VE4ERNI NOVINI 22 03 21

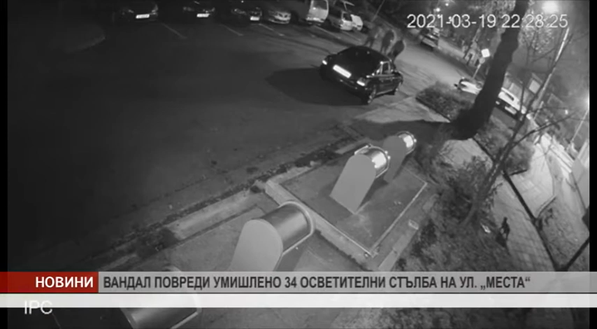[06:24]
Според записа, вандалският такт е извършен в нощта на петък срещу събота около 22.30 часа. Охранителните камери са заснели как мъж, кърти капаците и реже кабелите на 34 осветителни стълба на улица МЕСТА. От Общинската администрация първоначално са предположили, че целта е цветният метал, за да бъде продатен като скраб. Но странното е, че много от капаците са открити, разхвърлени наоколо, което означава, че мотивът е друг.
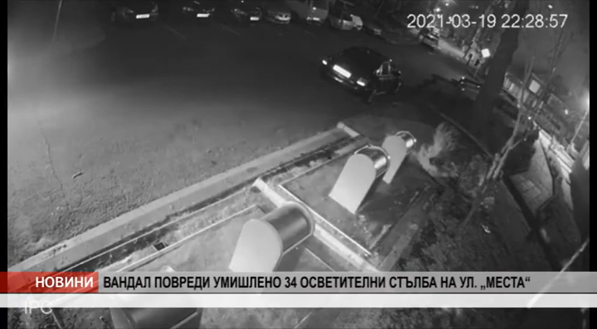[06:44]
Все сме виждали вандализми в Бургаз, но това е следващо и по-високо ниво на наглост, заявяват от Общината. За това оттам призувават, ако хората, които живеят в района, са видели и чули нещо съмнително, непременно да подадат сигнал на телефон 112. Целта е вандала да си получи заслуженото и никой повече да не си помисля, че може да извърши такова посегателство безнаказано.